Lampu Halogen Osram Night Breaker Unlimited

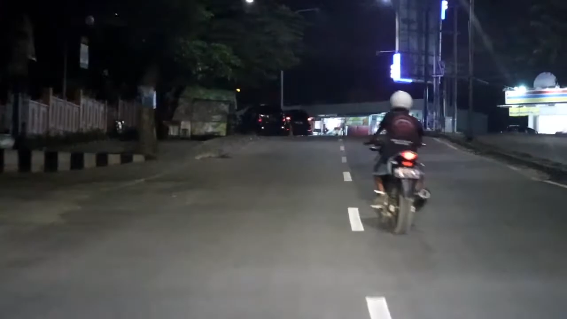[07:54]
Nah Ini Adalah Tes Jalan Di Kondisi Jalanan Yang Ada Lampu Jalannya Seperti Itu Lampu
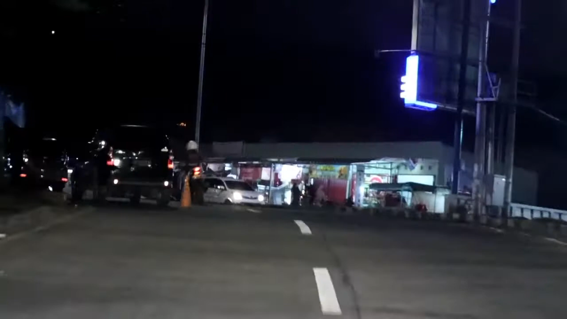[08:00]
Jalannya Menurut Saya Lampu Ini Cukup Benar-benar Menerangi Jalanan Untuk Sekelas Halogen Yang Hanya 55 Watt Ini Lampu Jauhnya Lampu Jauhnya Ini Lampu Dekatnya
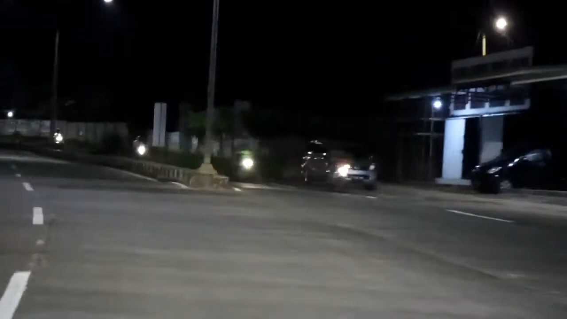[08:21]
Kalian Coba Kalian Komentar Di bawah Bagaimana Menurut Kalian Dan Bagaimana Pengalaman Kalian Yang Sudah Menggunakan Lampu Ini Oke Teman-teman
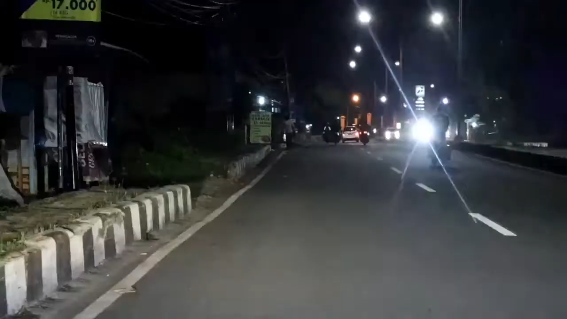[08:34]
Ini Bagaimana Menurut Kalian Di Jalanan Yang Ada Lampu Jalannya Ini Dia Lampu Jauhnya Ini Kalau Saya Matikan Lampunya Saya Matikan Juga Foclamp Ini Tidak Menggunakan Lampu Semua
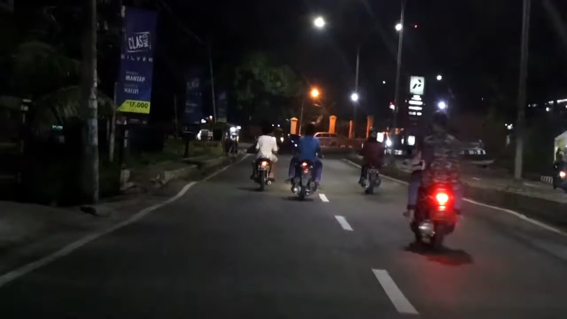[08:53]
Sekali Dan Ini Menggunakan Lampu Besarnya Lampu Halogen NBR Nanti Kita Akan Lewat Jalanan Yang Agak Sedikit Gelap Dan Tidak Ada Lampu Jalannya Ini Dia Bisa Menyorot Lampu Jauhnya Lumayan Lumayan Jauh
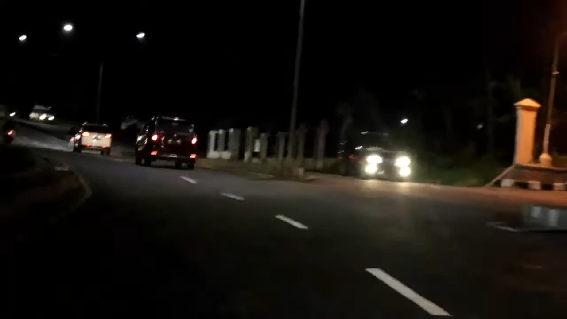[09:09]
Membantu Sekali Untuk Pendarangan Jarak Jauh Ini Kita Memasuki
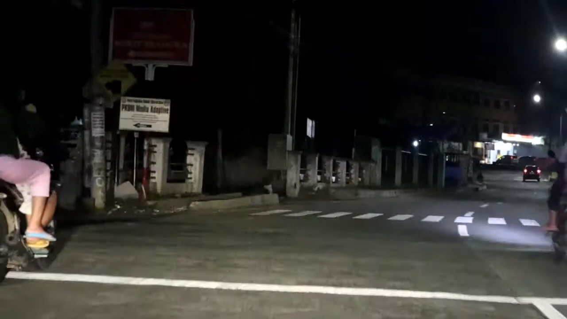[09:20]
Jalanan Yang Tidak Ada Lampu Jalan Jalan Jalan Jalan
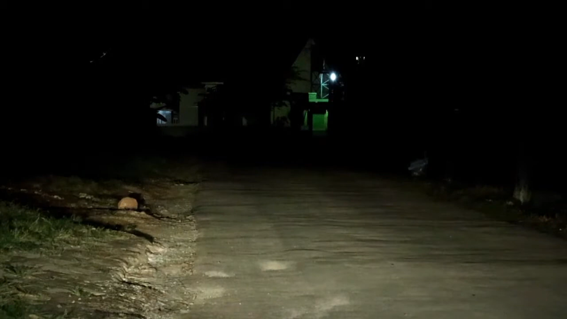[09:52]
Seperti Inilah Penerangan Di Jarak Dekat Ini Jarak Jauh Seperti Itu
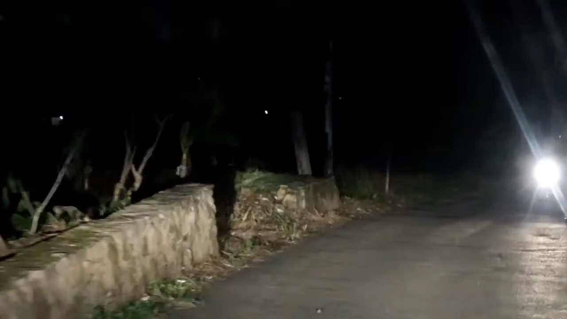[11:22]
Daripada Halogen Standar Dengan Watt Yang Sama Seperti Itu Dengan Watt Yang Sama Ini Hanya 55 Watt Lampu Dekat Lampu Jauh Kalian Bisa Lihat Lampu Jauh Betul Jauh Jadi Sakan Akan Menyorot Sangat Jauh Seperti Itu Bukan Sakan Akan Tapi Menyorot Sangat Jauh Kalian Bisa Lihat Sendiri